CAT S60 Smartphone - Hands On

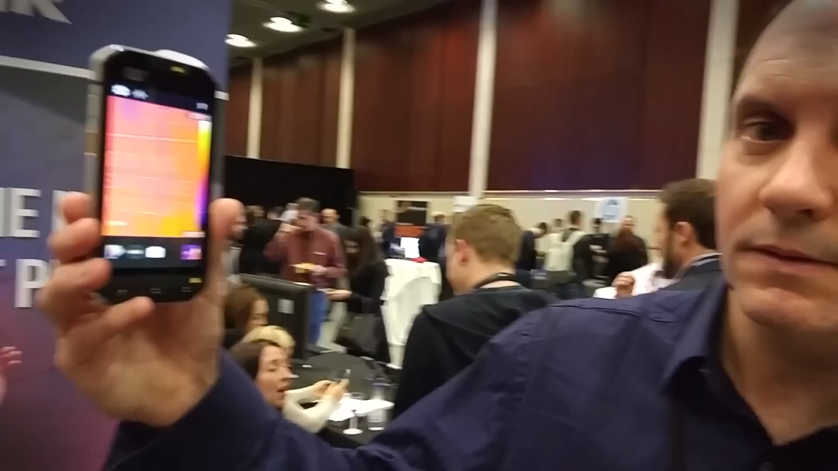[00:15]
And here with me is Pete Cunningham from CAT.
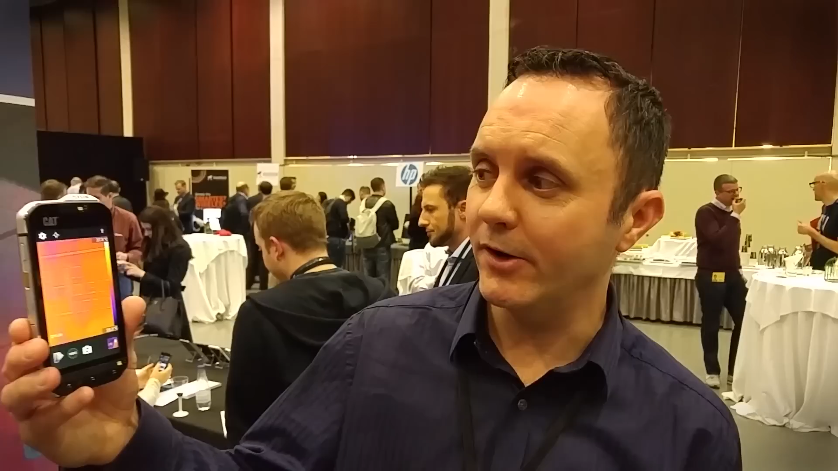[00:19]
Hi, so this is the world's first thermal camera integrated into a smartphone and there's a whole host of use cases.
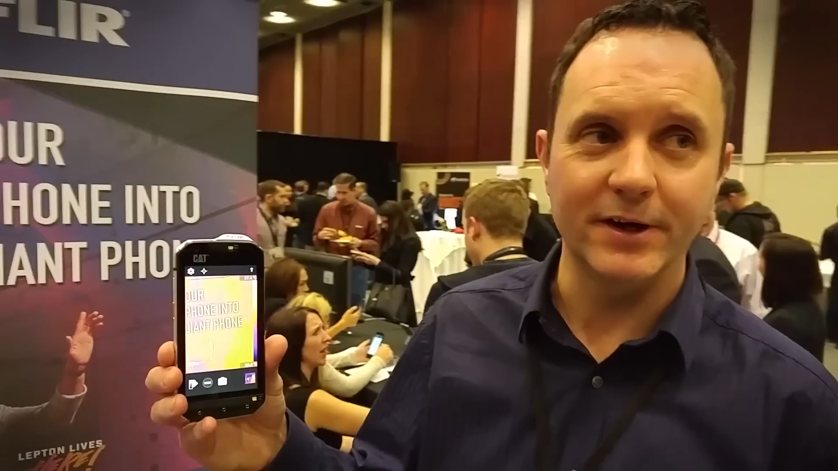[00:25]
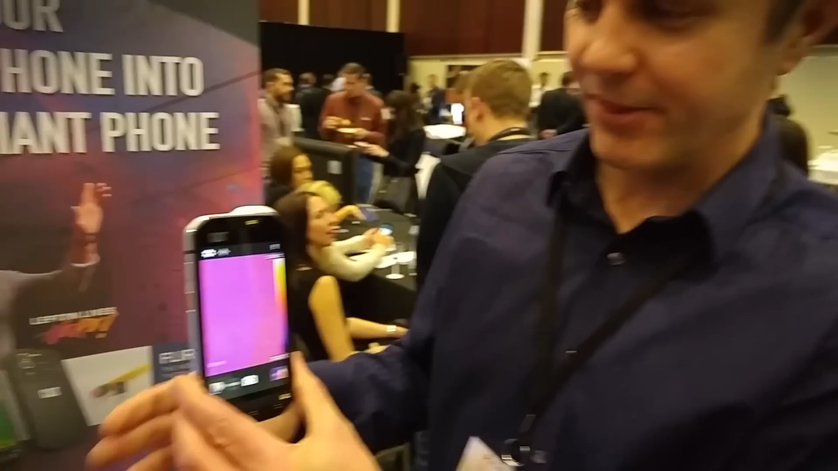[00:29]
A couple of fun things that we can do to demonstrate it is if I can find my hand,
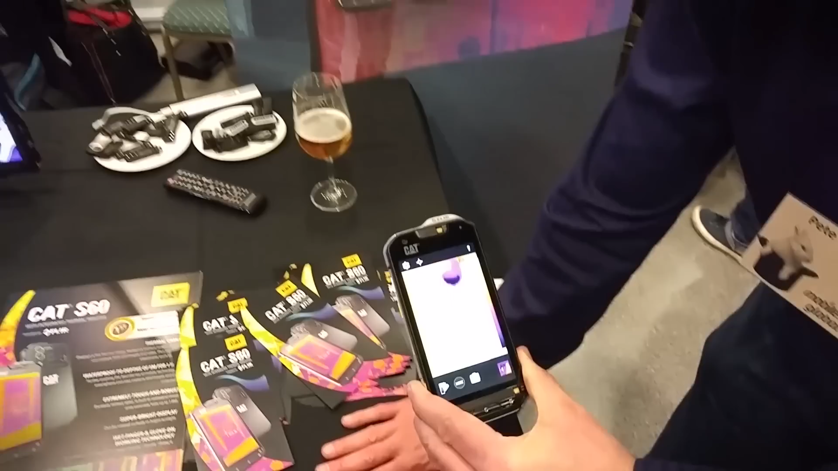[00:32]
there it is, I put my hand there, take it away and you still see my hand brewing.
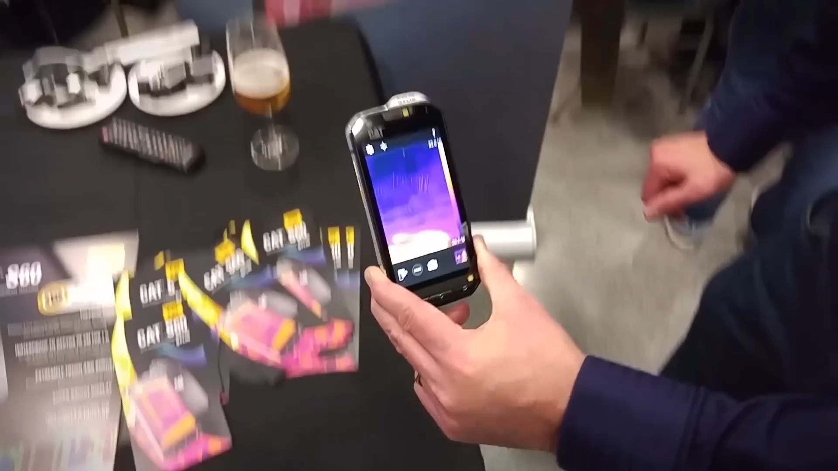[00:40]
If I go over to the beer, you can see the beer is cold versus, you can see there the beer is cold next to the hot monitor.
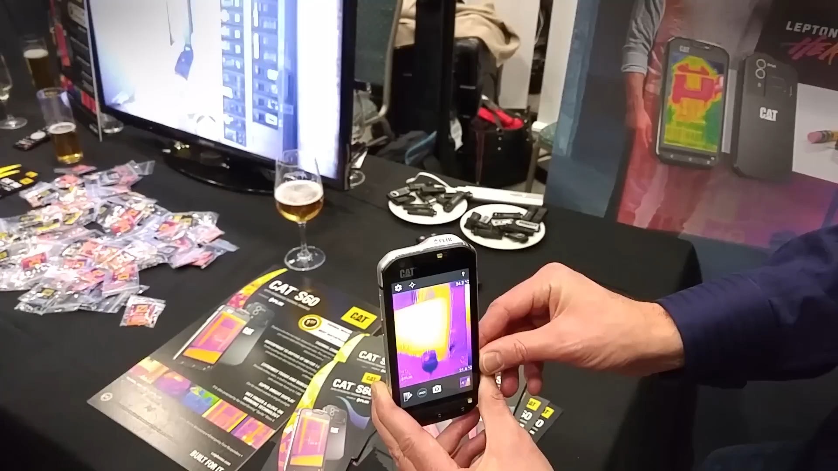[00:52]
So what we're doing here is measuring thermal energy.
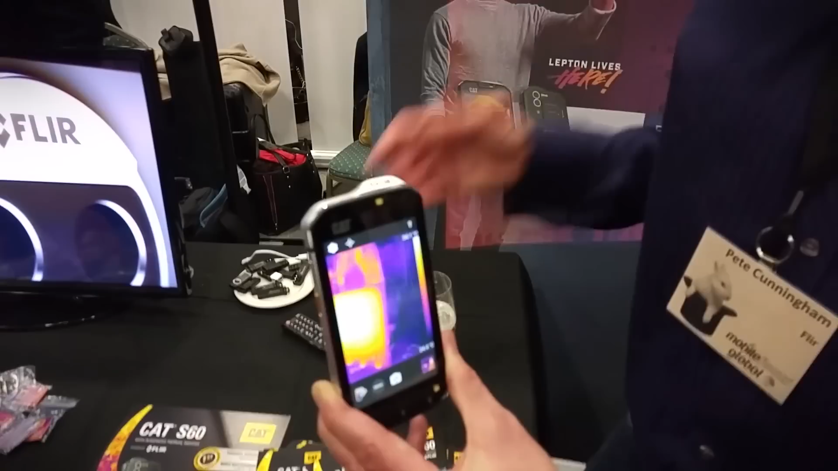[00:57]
Everything in the universe either reflects or